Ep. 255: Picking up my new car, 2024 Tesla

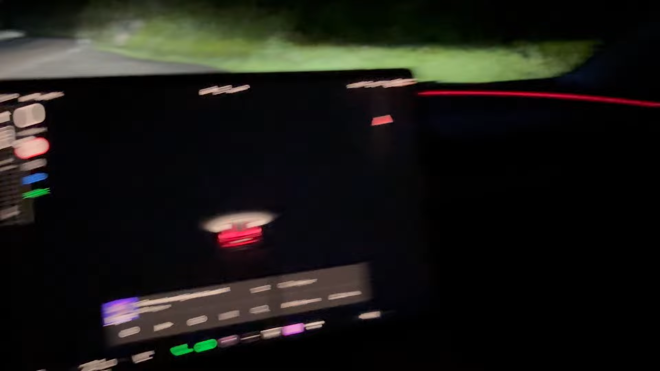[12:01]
in the night this is the high beam it's pretty okay a little bit shorter than before and more squared off but it's okay yeah